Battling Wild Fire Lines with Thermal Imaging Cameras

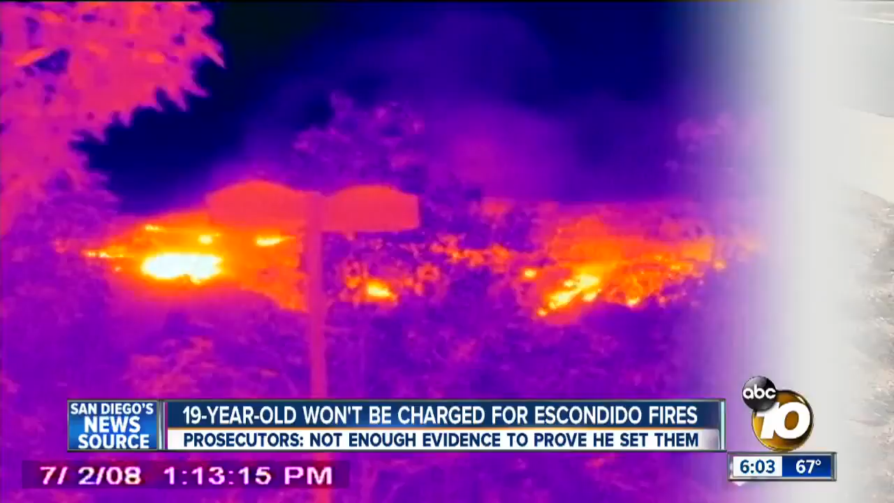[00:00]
Power to see through smoke and look right at hot spots.
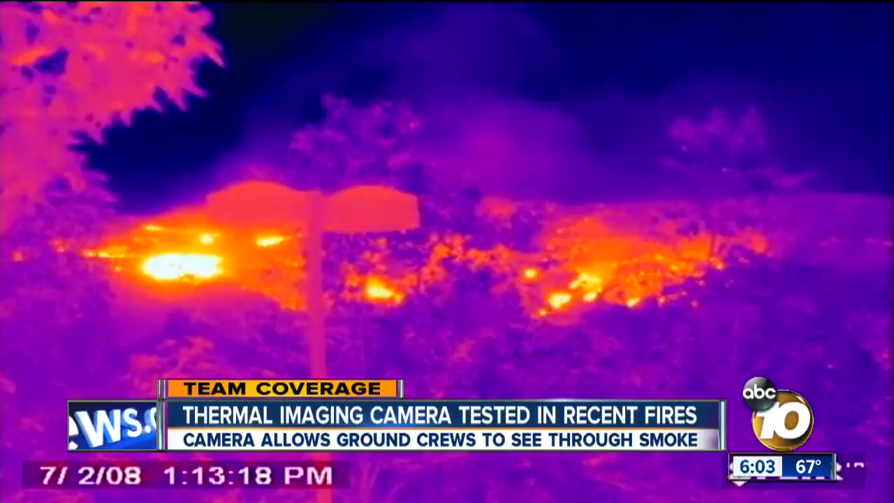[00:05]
You're looking at technology 10 News has learned was tested for the very first time in San Diego during these recent wildfires.
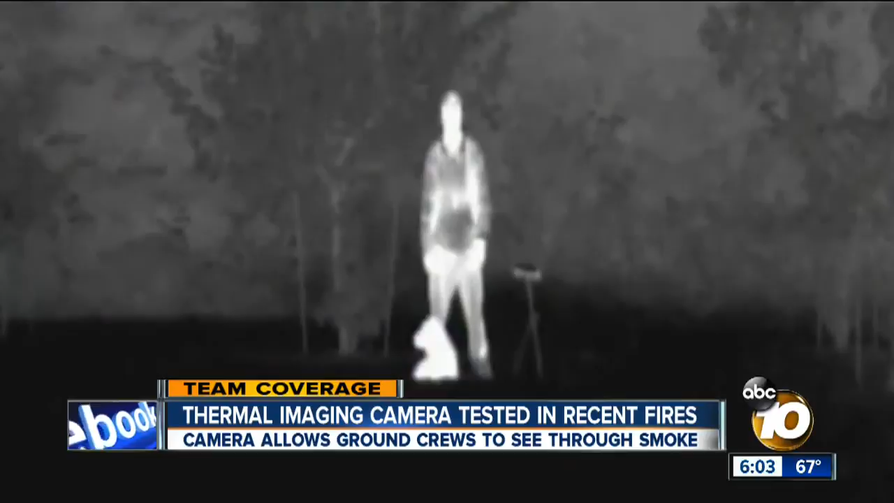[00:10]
As 10 News reporter Michael Chen found out, the new camera could give fire crews extra time to save homes.
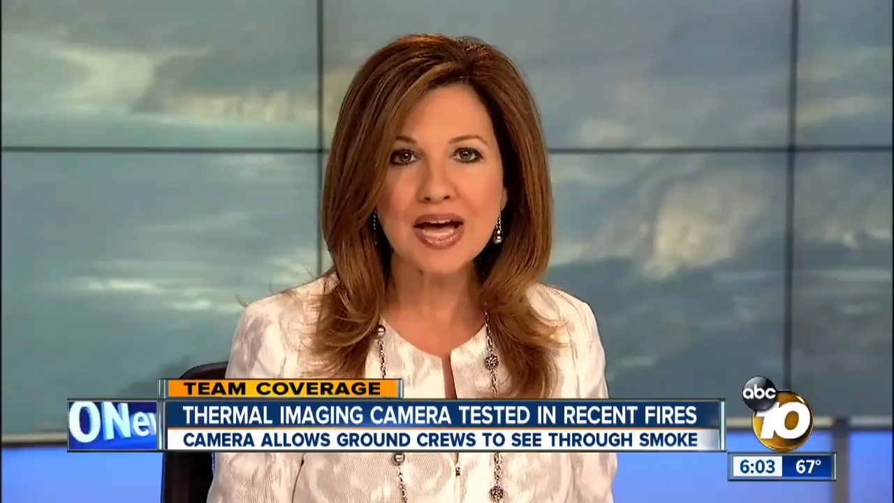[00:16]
On the left is a nighttime look at a person from the human eye as smoke envelops him.
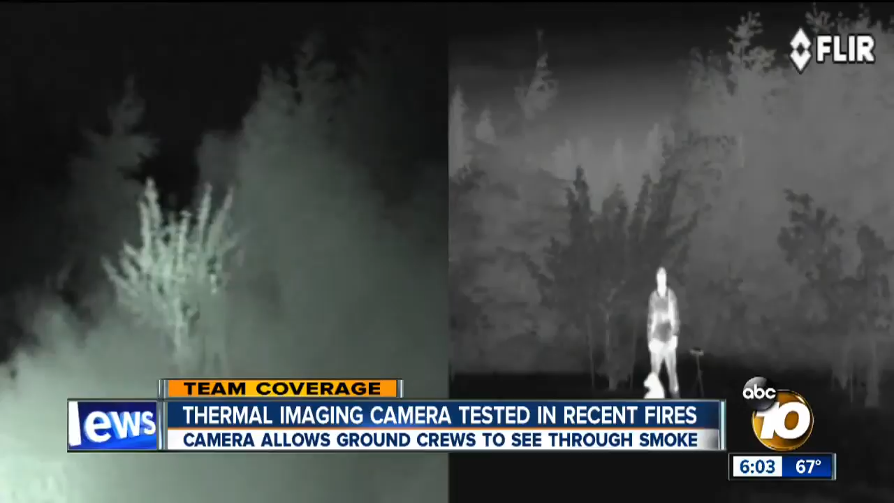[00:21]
On the right is a look through an infrared eye.
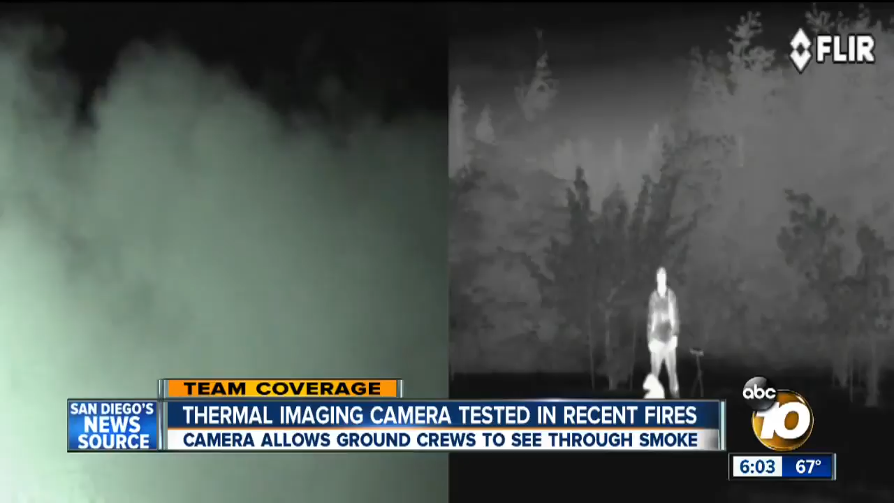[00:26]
Despite the smoke, the person glows white. It's a technology now being tested on the fire lines in San Diego.
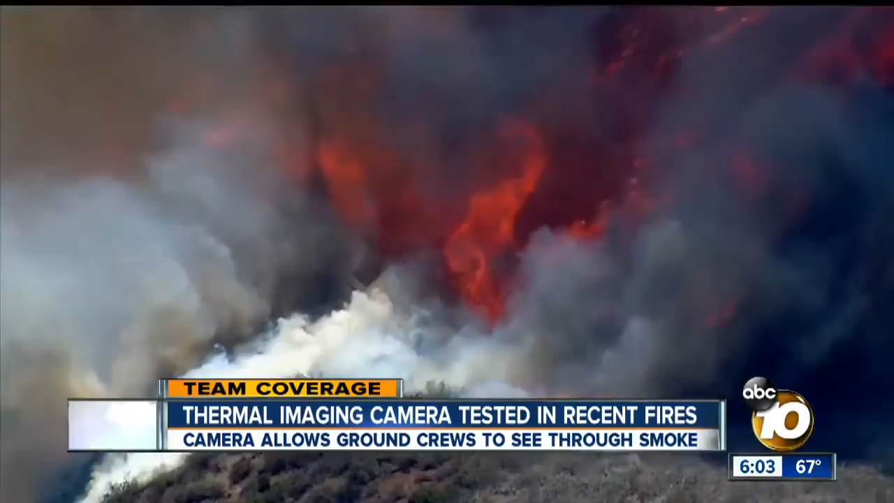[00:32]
This is a handheld thermal imaging camera.
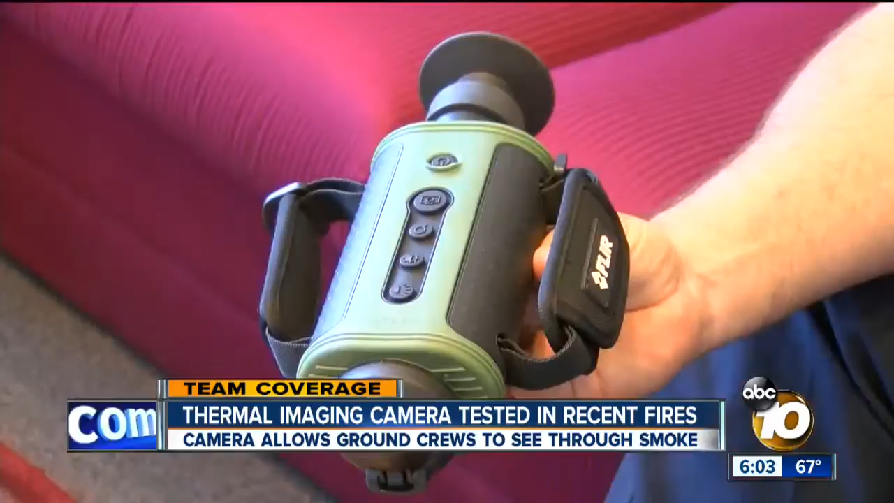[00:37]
Cal Fire Deputy Chief Mark Hafner showed us the $4,000 FLIR camera that sees through smoke.
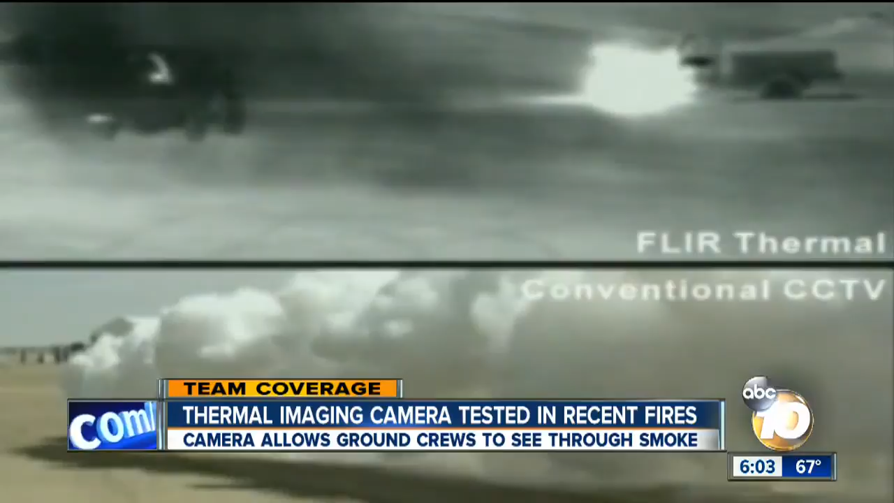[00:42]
On the bottom you can see a cloud of smoke, but on top with the infrared camera, you can see a truck's heat signature driving toward a hot spot. County Supervisor Ron Roberts, who's pushing to buy cameras for local crews, says zeroing in on the hot spots is critical.
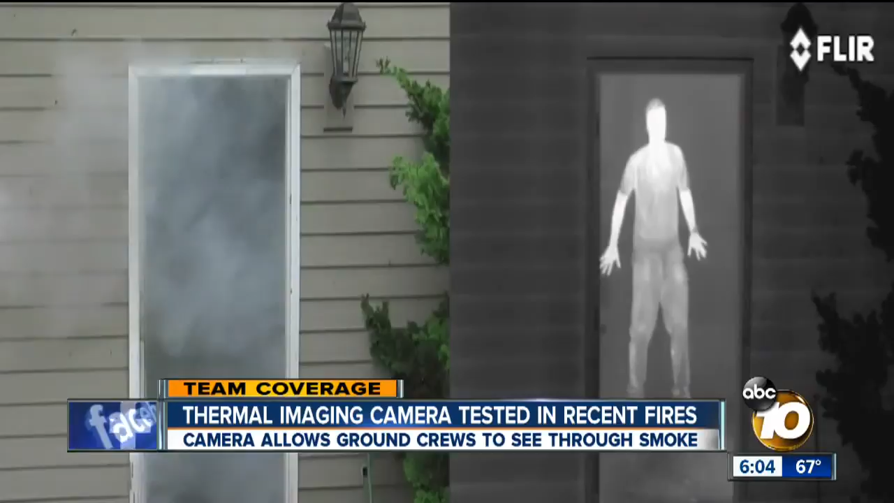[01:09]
On the left is a smoke-filled home. On the right, the camera quickly spots the person through the smoke.
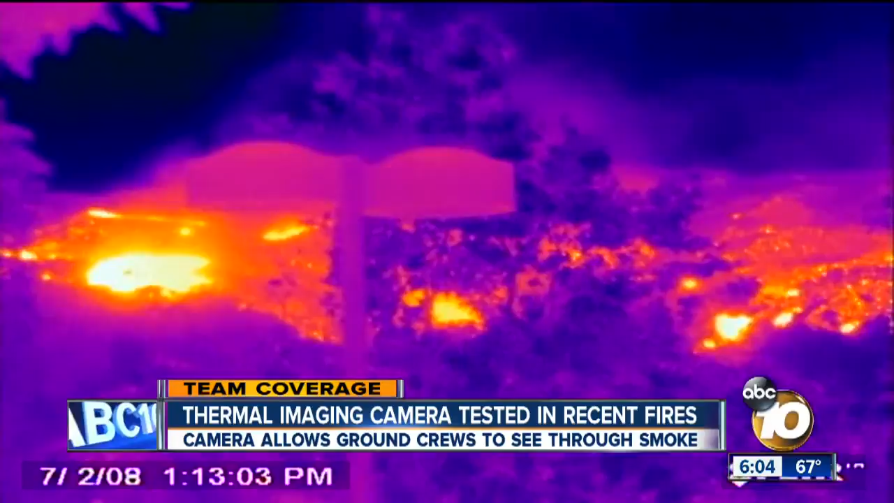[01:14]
In our region, the camera testing is attached to Chief Hafner, who spent much of his time during the recent fires overseeing the firefight.